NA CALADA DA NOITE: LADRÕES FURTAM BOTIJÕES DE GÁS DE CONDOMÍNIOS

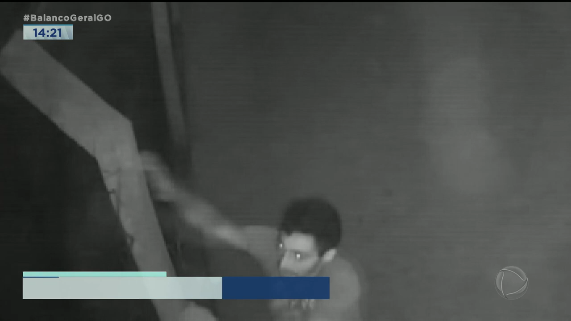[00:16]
Eles pulam a grade, entram dentro dos condomínios e conseguem levar os botijões que ficam aqui, do lado de fora dos prédios.